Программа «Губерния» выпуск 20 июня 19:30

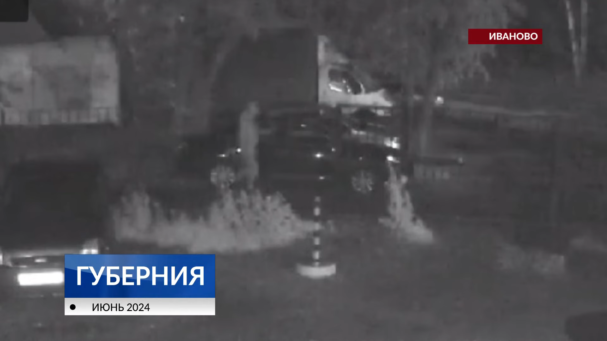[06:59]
И буквально позавчера неизвестные мне полили машину каким-то составом, от которого слезла вся краска.